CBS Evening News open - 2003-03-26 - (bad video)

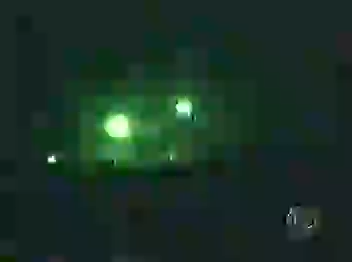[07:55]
At every point along the roads leading north, the Marines have been caught up in fierce firefights.
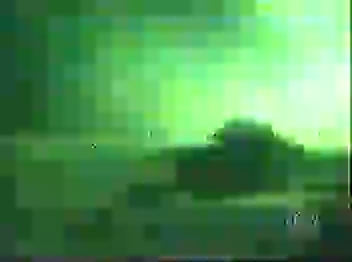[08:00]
Word from troops on the ground is that rather than regular army troops or even militia,
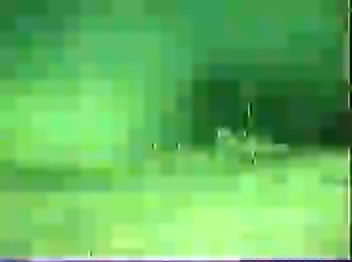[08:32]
And the Marine unit that we're with, which fought a ferocious battle last night, was again heavily engaged tonight.